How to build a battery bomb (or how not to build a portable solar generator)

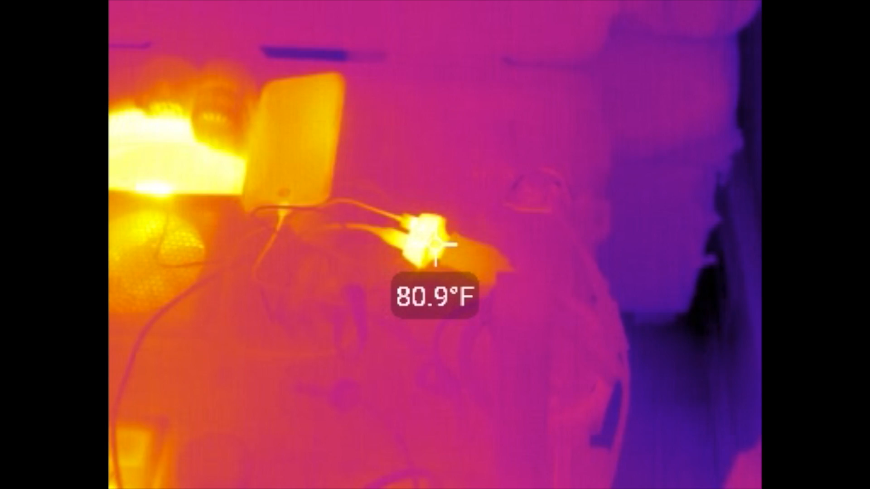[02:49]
On screen: spot 80.9°F
There's a little fan on top but it's not very strong. Here's another clip taken with a Thermap Hertz model and I've got the temperature display on here so you can see that the you know this temperature display isn't too accurate but you can see that the midnight classic is 82 degrees.
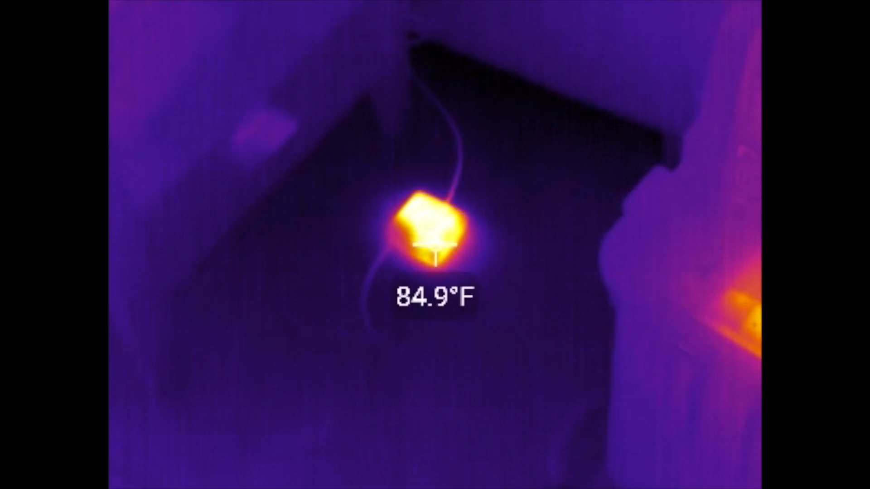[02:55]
On screen: spot 84.9°F
That's a MacBook Pro charging wart and you know the MacBook itself is 70 degrees.
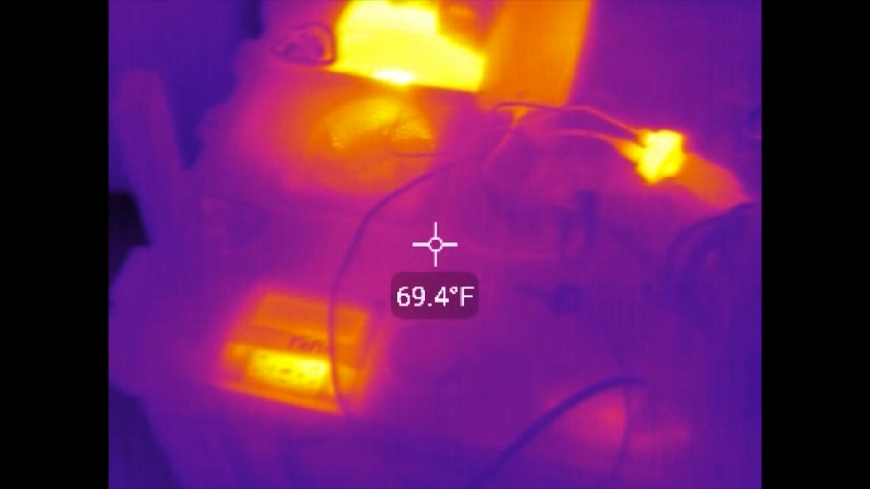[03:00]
On screen: spot 69.4°F
So not incredibly hot but again I'm going with low voltages and low amperages right now in this video. We're only charging a MacBook Pro from the inverter and charging
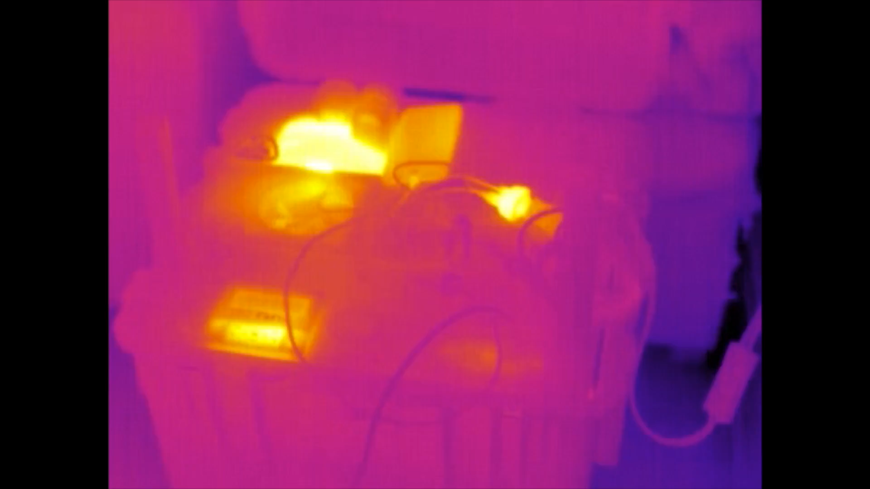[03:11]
an iPhone 7 Plus from the DC power supply.
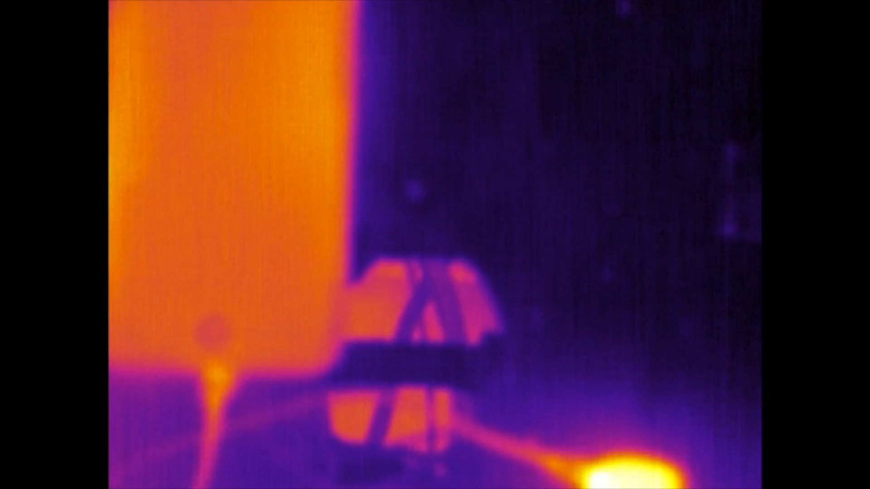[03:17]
If we look inside that glowing thing inside that hole there is the inverter on the very bottom and you can see that it's fairly warm.
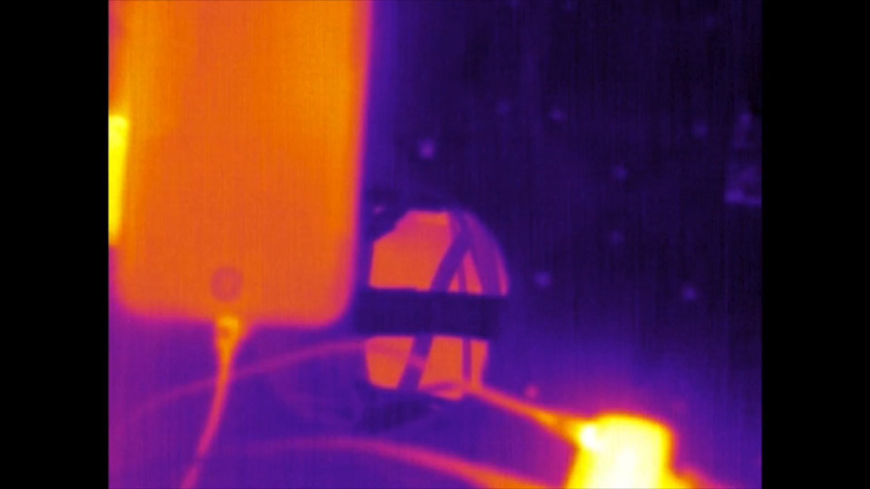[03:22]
So if we were running something like say a
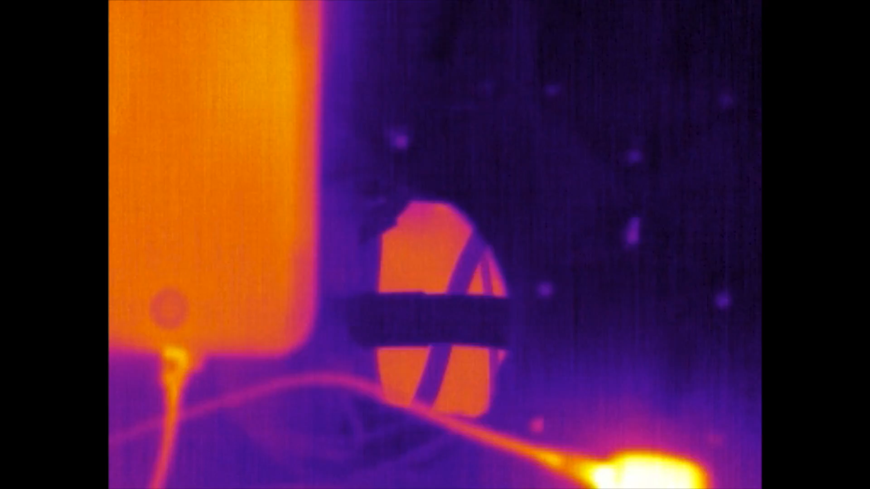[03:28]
window air conditioner that pulls 700 watts instead of you know the 100 or
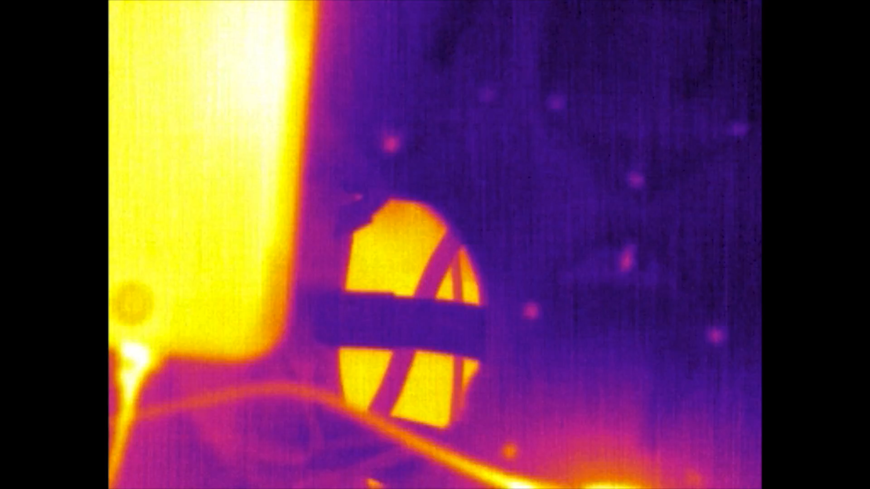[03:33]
150 watts that we're pulling right now this would be much hotter.
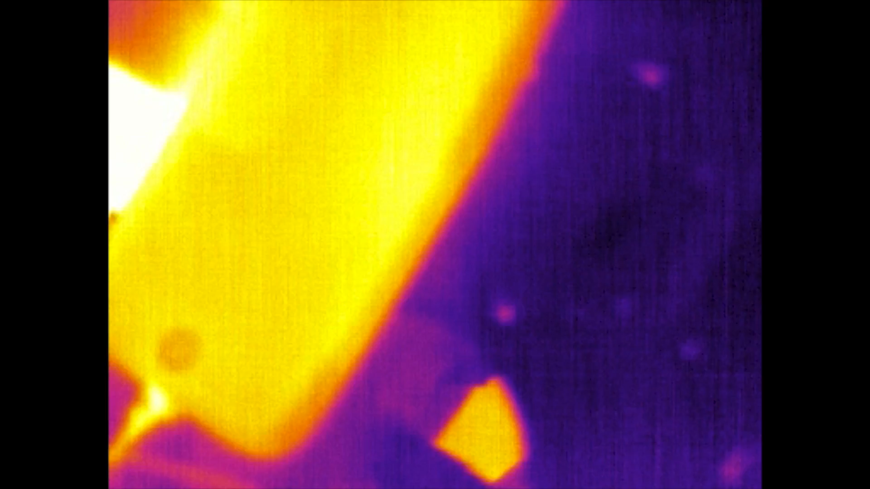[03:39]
So this is 75 degrees for the inverter in there. We can see the side of the midnight classic here
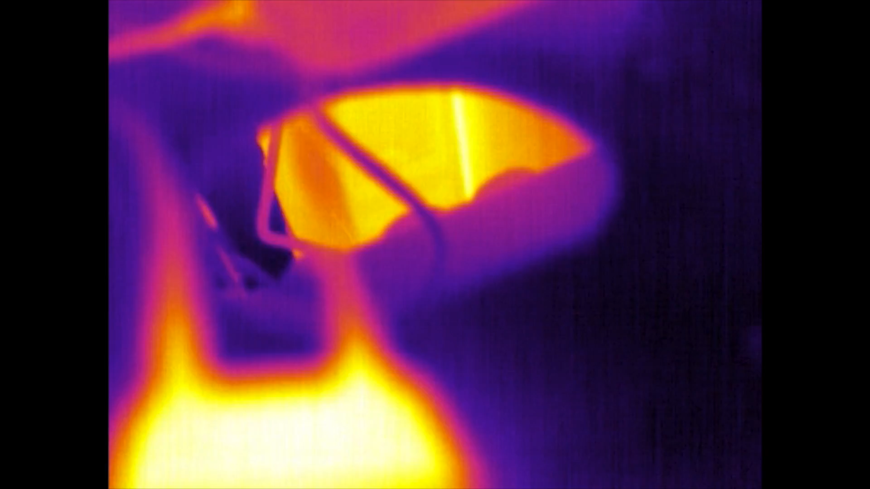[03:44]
through this porthole you can see that that's the the bottom of it and right beside it there that's the battery that's the lifeboat 4 battery right there. So you can see you know it if we were pulling in a lot of charging power if we were charging more than 400 watts or even just 400 watts the midnight classic could get quite warm and that could cause problems for the battery. The inverter can get warm when we're discharging.
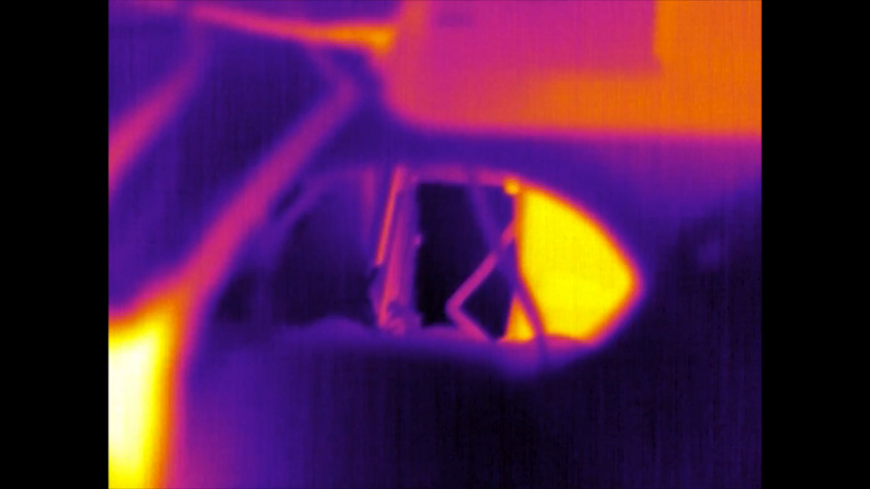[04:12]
The wiring could even get warm. I might have I might have screwed up and there might be too much heat in the wiring.
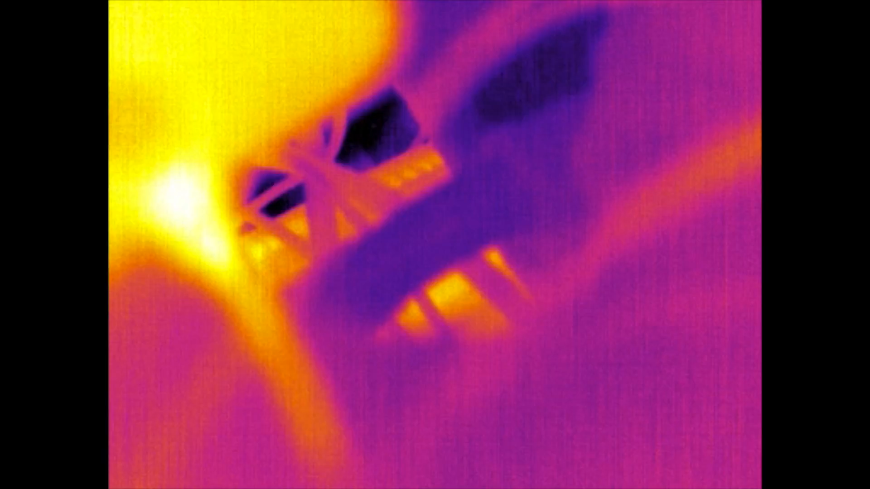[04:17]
So that that's why I call this a battery bomb because I am not an expert and I'm just a hobbyist and I'm just screwing around here.